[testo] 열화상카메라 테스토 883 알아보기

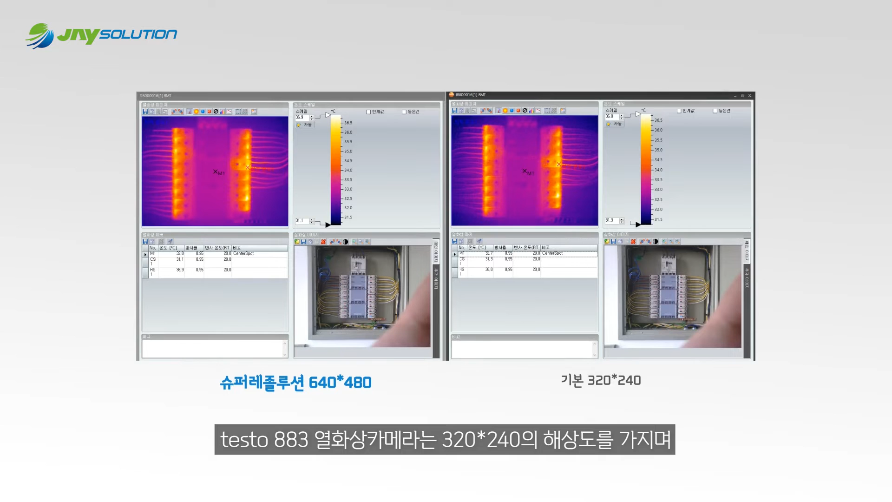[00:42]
테스토 브랜드 기술인 슈퍼레졸루션으로 640-480 픽셀까지 저장이 가능합니다. 기존 제품들은 고정 초점 제품이지만 테스토
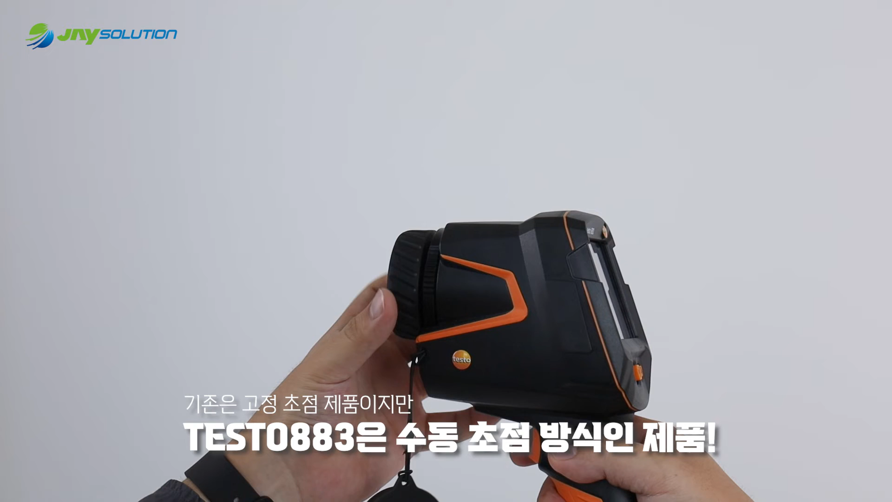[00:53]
883은 수동 초점 방식인 제품입니다. 똑같이 생긴 2개의 유리잔에 찬물과 따뜻한 물을 담고 구별할 수 있는지 측정해보았어요.
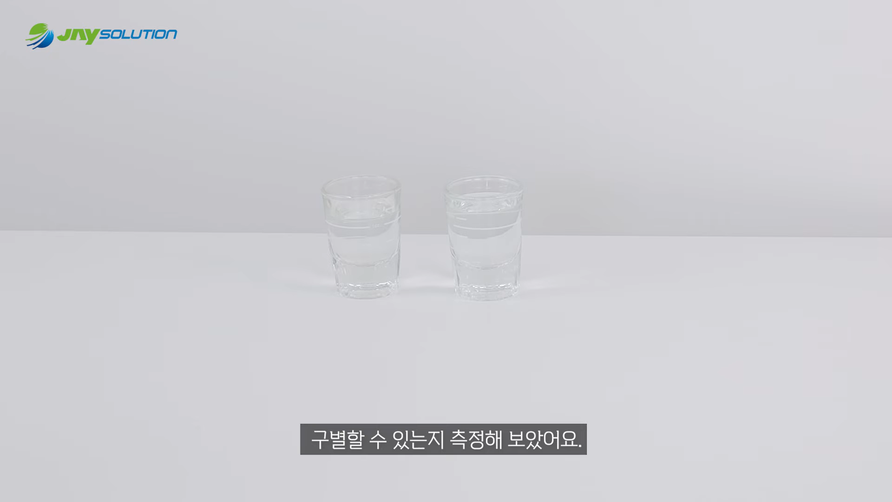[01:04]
따뜻한 물이 담긴 잔이 붉게 측정되는 것이 보이시죠?
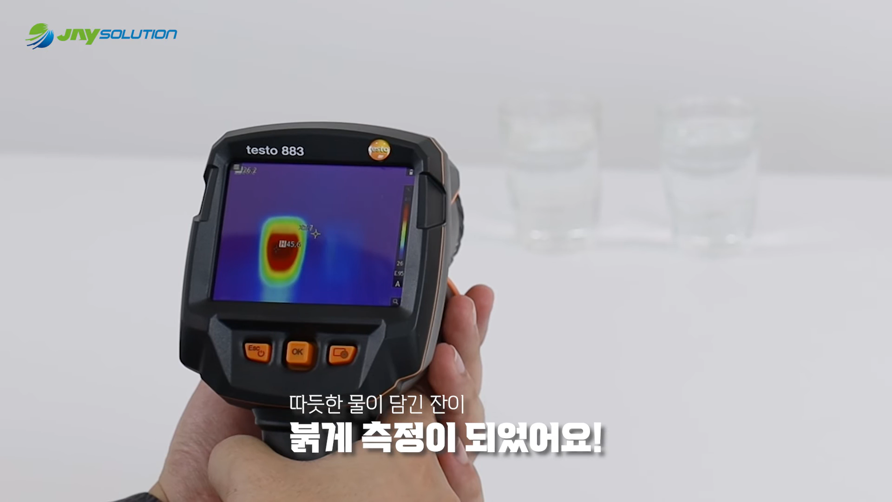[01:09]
메인 렌즈는 열화상 렌즈이고 밑에 렌즈는 실화상 렌즈입니다.
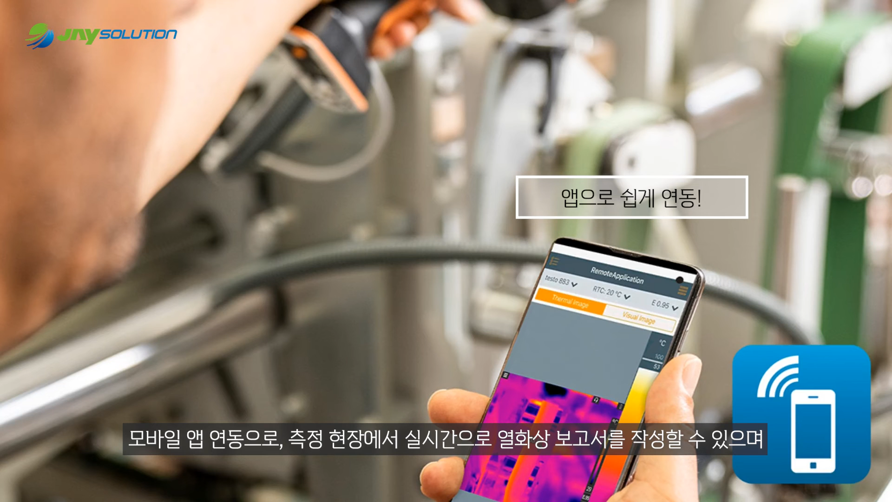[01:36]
보고서를 작성할 수 있으며 측정 대상과 멀리 떨어진 곳에서도 모바일 기기로
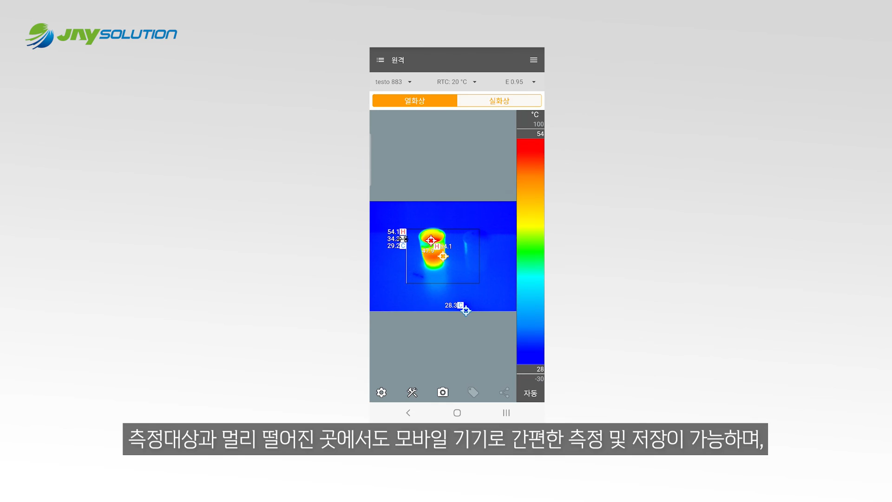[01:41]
간편한 측정 및 저장이 가능하며 모바일 기기를 통해 열화상 이미지의 스케일, 팔레트 등을 수정할 수 있습니다.